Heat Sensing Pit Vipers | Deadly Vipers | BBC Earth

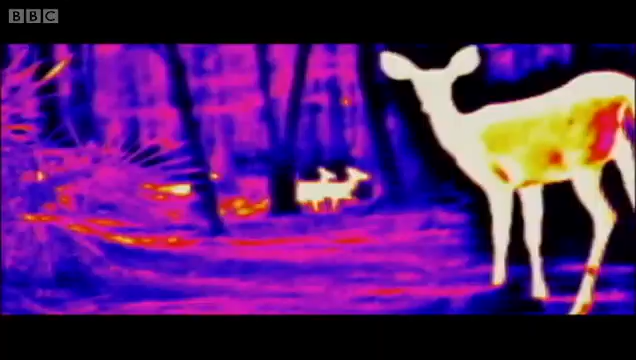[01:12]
They pick up infrared light produced by any living thing. It's like being able to see in the dark.
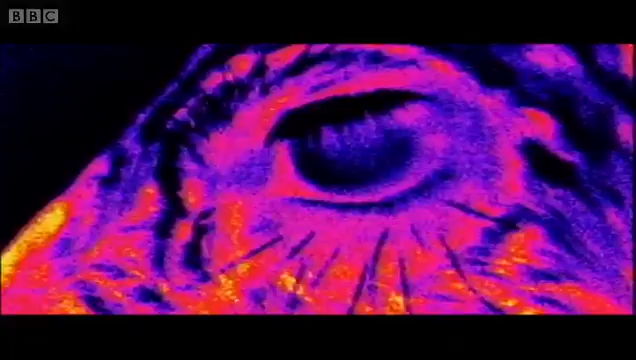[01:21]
This image comes from a camera developed for military use.
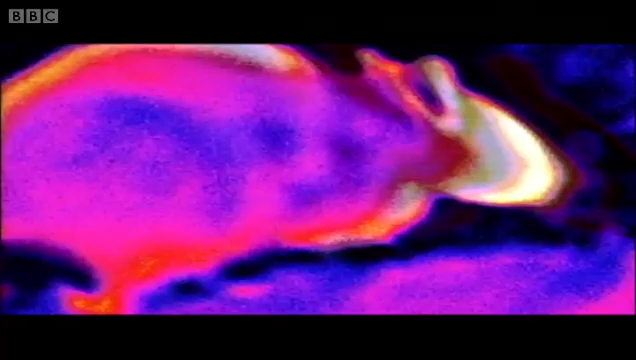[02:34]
The venom injection flushes the rat's skin with blood so it glows even brighter.